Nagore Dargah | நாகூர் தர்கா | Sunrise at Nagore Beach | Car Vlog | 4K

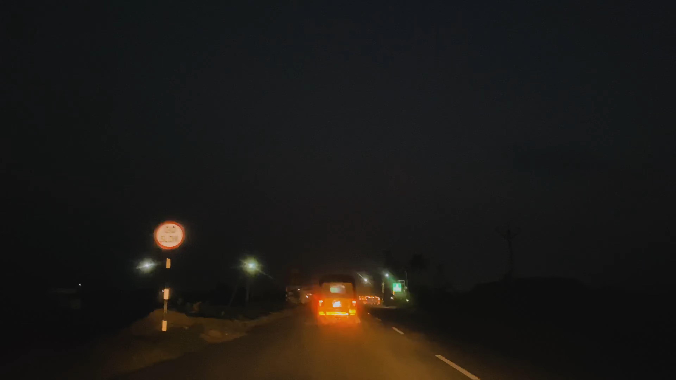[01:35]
மார்னிங் நாங்கள் கிளம்பி இப்போ 10 மினிட்ஸ் தான் ஆகுது. ஆனால் ஸ்கையை பார்த்திங்கன்னா இப்போவே நல்லா கிளியராக இருக்குது.